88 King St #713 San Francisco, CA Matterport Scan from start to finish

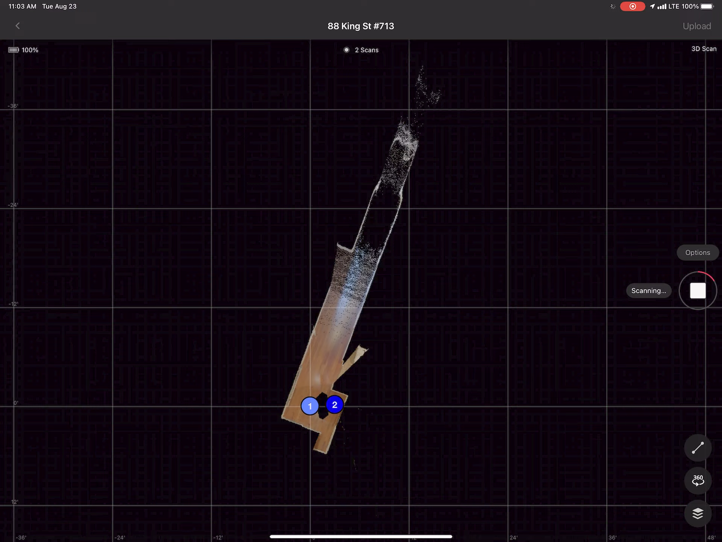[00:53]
Now my first scan was at an intersection where the doorway met the hallway. The doorway would be to the right of number one, and at the bottom of number one would be a closet. I put the second scan position in place to show what was on the side of the closet,
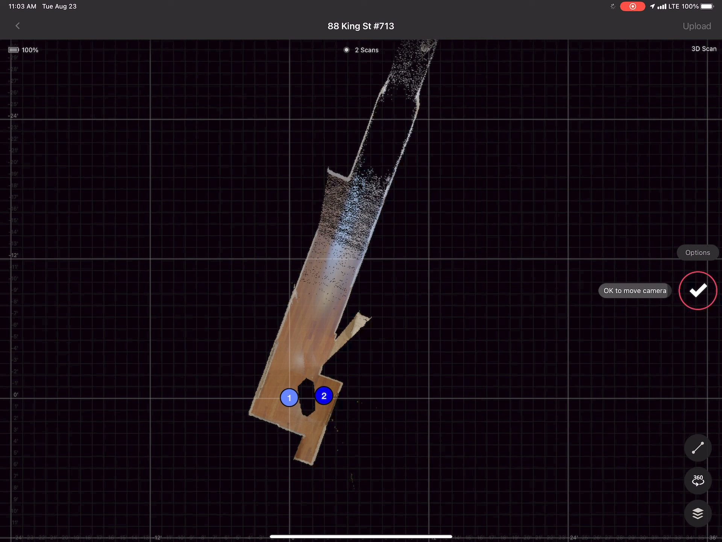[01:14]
and the second scan position is actually right by the front door.
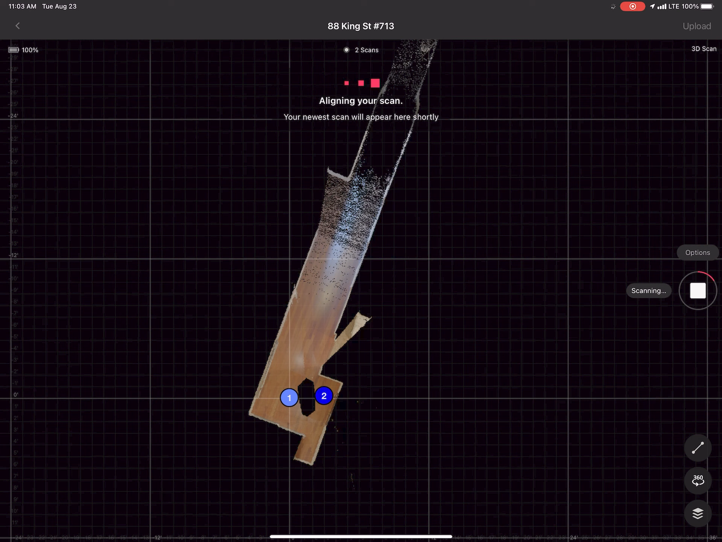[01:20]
Number three is at an intersection where the hallway meets the first bathroom.
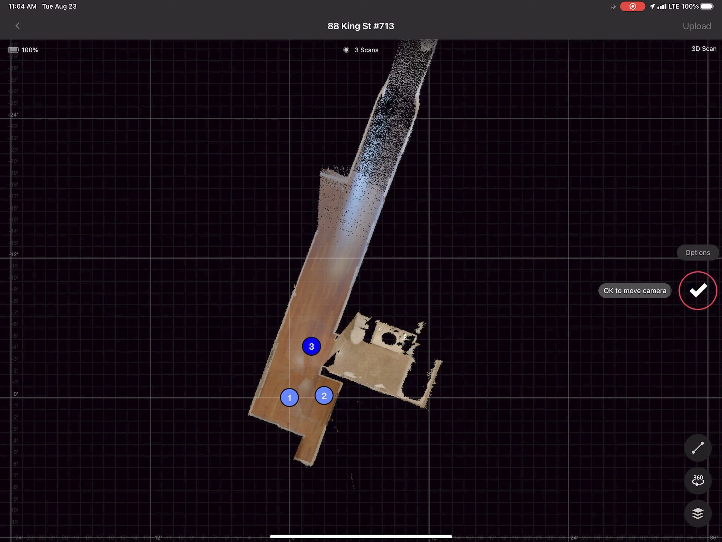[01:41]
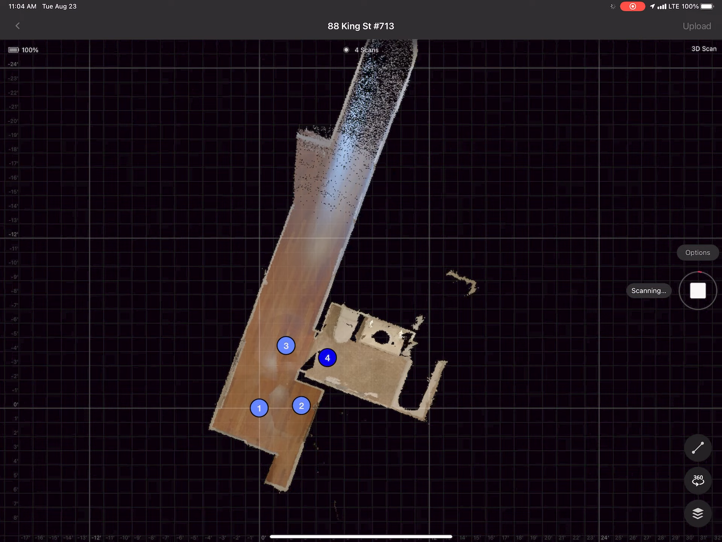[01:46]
Now, I like to mark everything as I go.
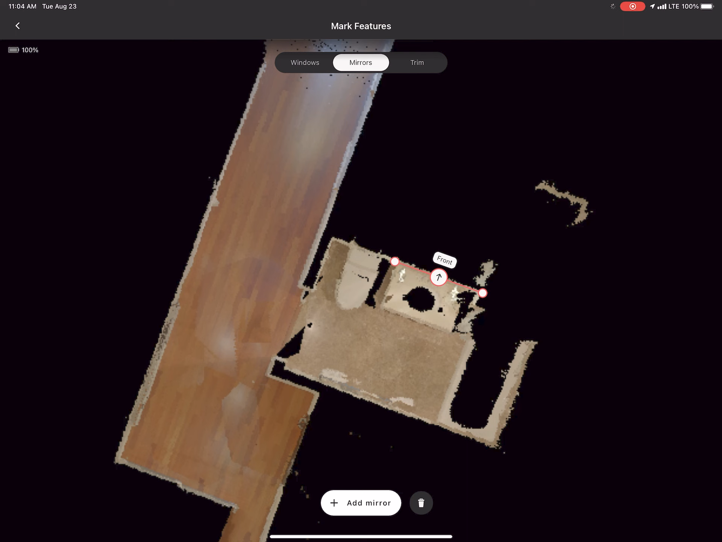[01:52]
So here I'm marking a mirror, and I'm gonna do a second scan in the bathroom to try to fill in the area around the tub.
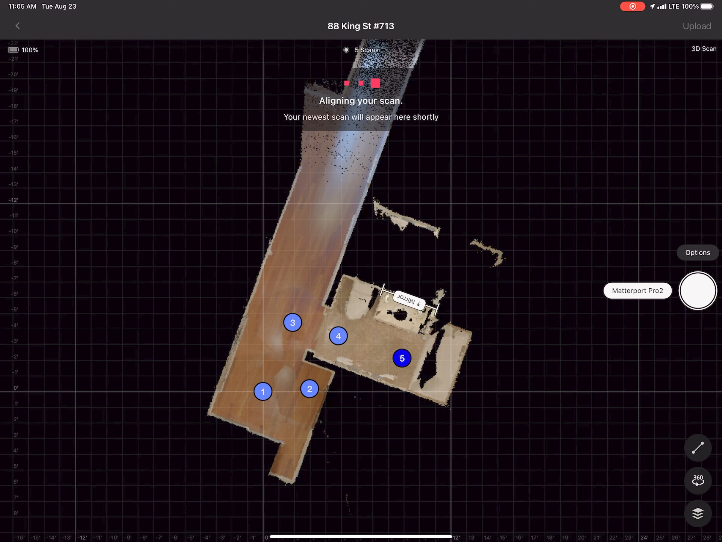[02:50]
Here I'm working my way down the hall. The first intersection point is going to be towards the kitchen, living areas, and then at the top of the screen, that's going to the second bedroom.
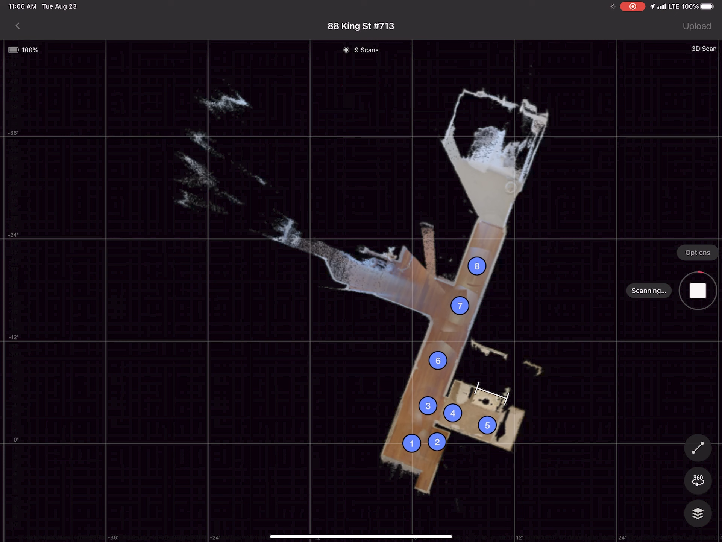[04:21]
When we're going into new rooms or going through doorways, I like to scan on one side of the doorway and then immediately scan on the other side of the doorway.
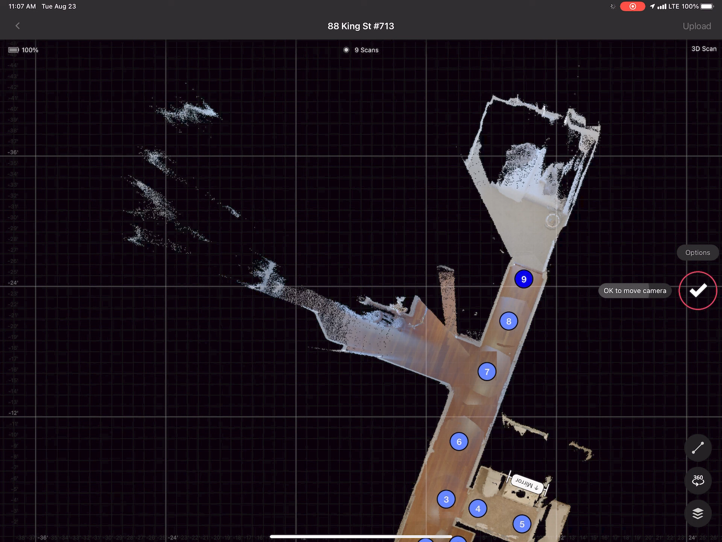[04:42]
So number nine is placed on the hallway side of the doorway. And then number 10 will be on the bedroom side of the doorway.
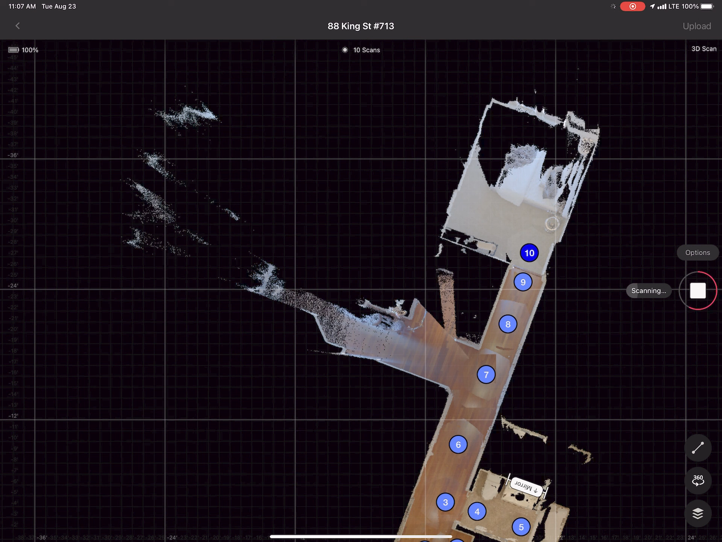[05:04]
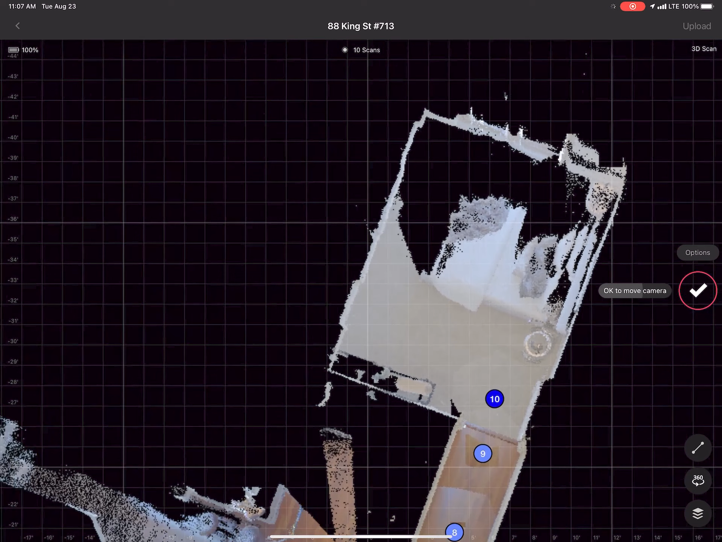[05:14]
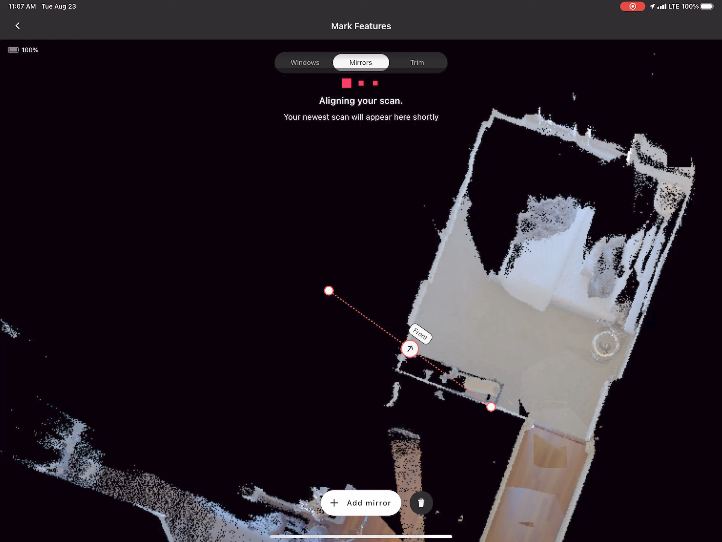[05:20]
Now there's a mirror here that I'm marking.
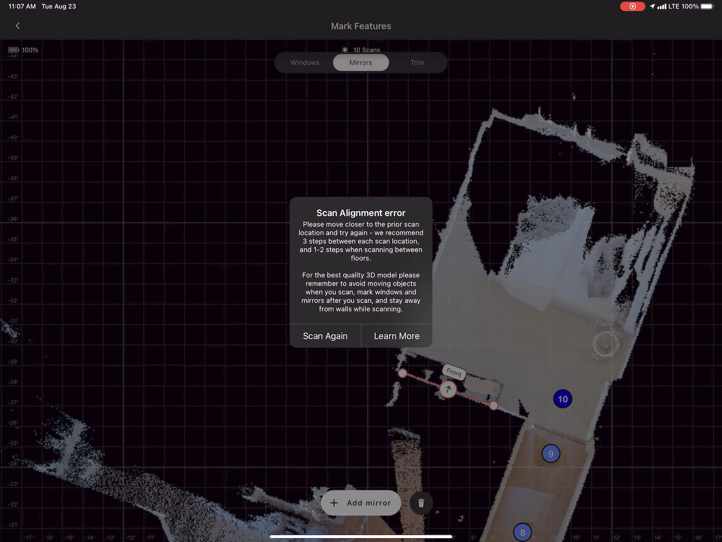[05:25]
And I did get an alignment error. Not sure why. I think it was because I marked it.
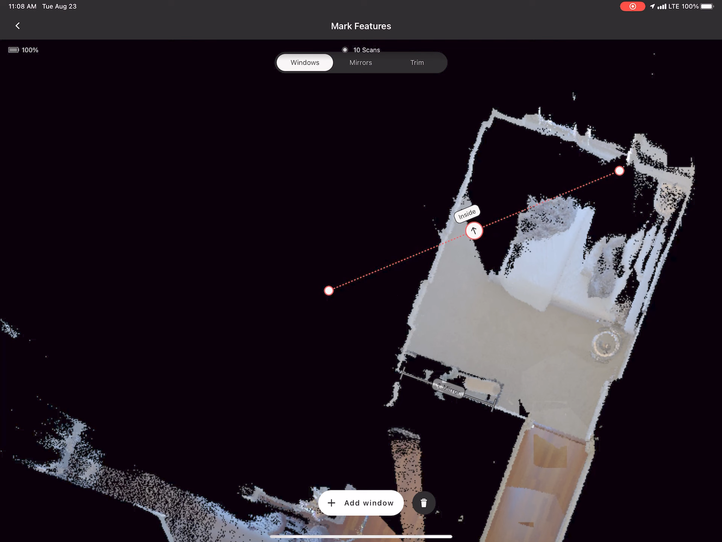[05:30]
It was trying to align before I marked the mirror. So I just went and marked the window and the mirror, and then I'm gonna rescan pretty much in the same spot.
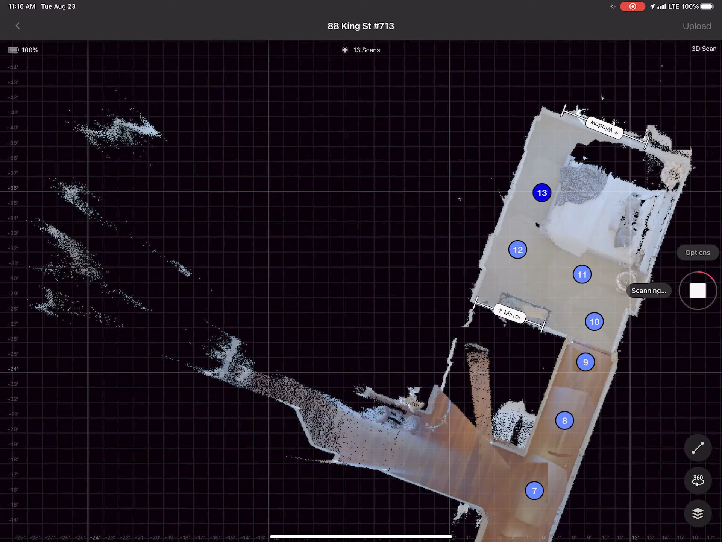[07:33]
So the goal obviously is to capture the entire space and make a digital twin with it. And to do that, we have to fill in all the black spaces as the Matterport scans are populating.
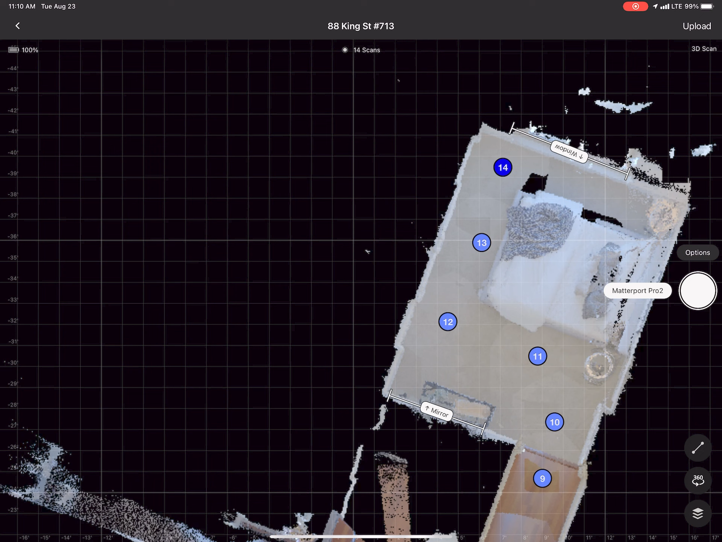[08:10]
Sometimes it's easier to do than others, but we try our best. The more scan points we have in a space, the better the tour is, as far as a user experience. I've seen some scans that have, you know, one or two scans in a room,